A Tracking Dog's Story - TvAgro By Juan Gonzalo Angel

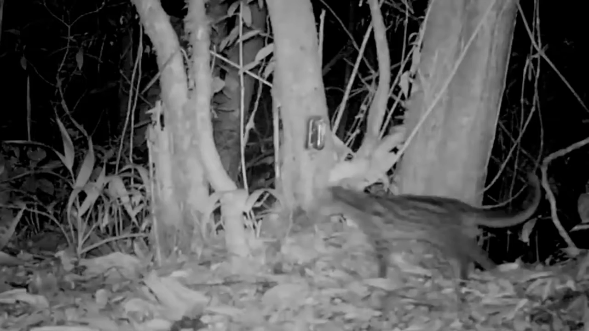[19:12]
In the slopes of the valle, we have been able to record felines.